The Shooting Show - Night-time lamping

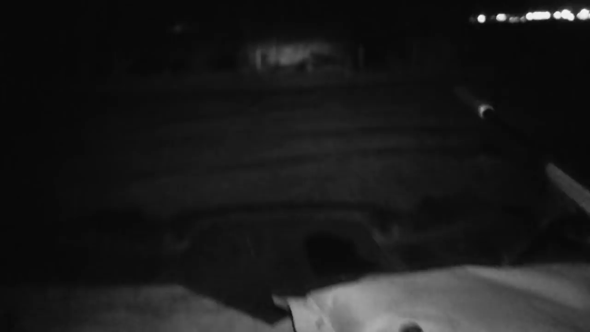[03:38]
You say, man, stone dead. I'm 5 yards further.
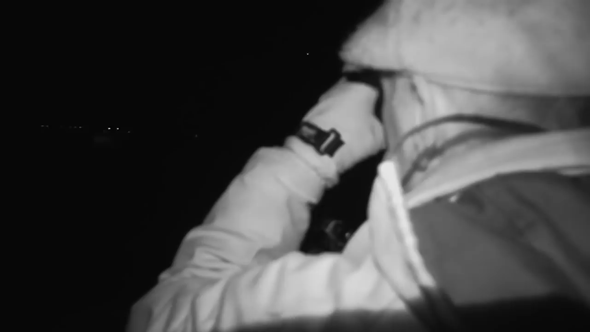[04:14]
Jim, there's one there left. Go on. It's on that deck.
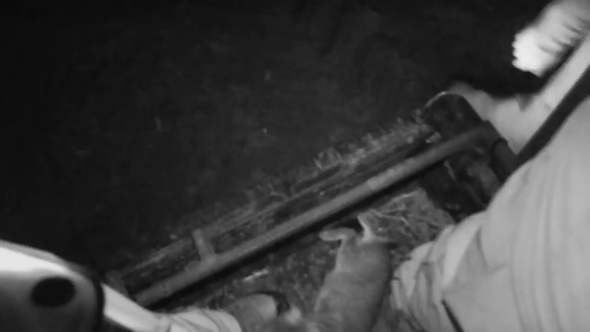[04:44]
Reloading, so don't move. Run up! Two up ahead. One down.
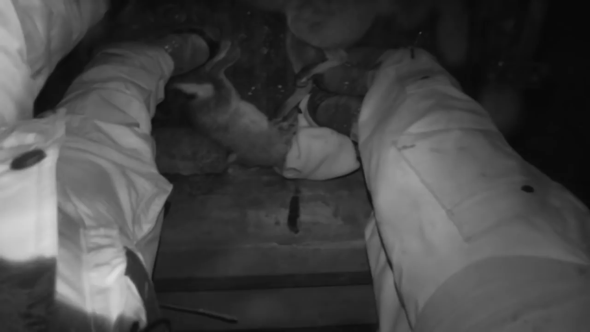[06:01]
It's a shame we didn't see it 10 yards off the outside of line, but go on, go there. dead.